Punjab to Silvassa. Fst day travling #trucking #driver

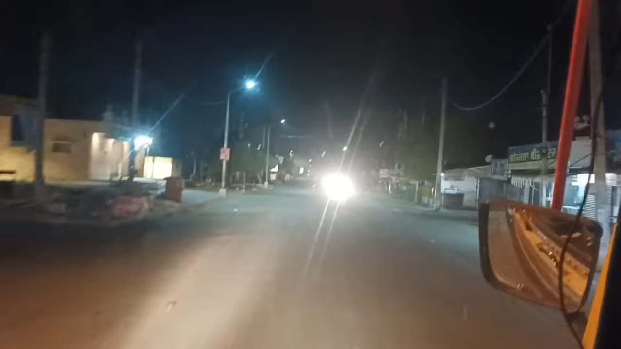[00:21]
ਤੁਹਾਡਾ ਇੱਕ ਵਾਰ ਫਿਰ ਤੋਂ ਸਵਾਗਤ ਆ ਤੁਹਾਡੇ ਆਪਣੇ ਯੂਟਿਊਬ ਚੈਨਲ ਟਰੈਕਿੰਗ ਲਾਈਫ ਦੇ ਉੱਤੇ, ਅਤੇ ਫੇਸਬੁੱਕ ਪੇਜ ਨੂੰ ਸਬਸਕ੍ਰਾਈਬ ਅਤੇ ਲਾਈਕ ਜ਼ਰੂਰ ਕਰ ਲਿਓ। ਆ ਜੋ ਕਰਦੇ ਹਾਂ ਇੱਕ ਨਵੇਂ ਸਫ਼ਰ ਦੀ ਅੱਜ ਸ਼ੁਰੂਆਤ, ਪੰਜਾਬ ਟੂ ਗੁਜਰਾਤ ਚਮਕੌਰ ਸਾਹਿਬ ਤੋਂ ਤੁਰ ਪਏ ਨੇ ਆਪਾਂ। 2 ਵੱਜ ਗਏ ਨੇ ਅਤੇ ਇਕੱਲੇ ਜਾ ਰਹੇ ਆ।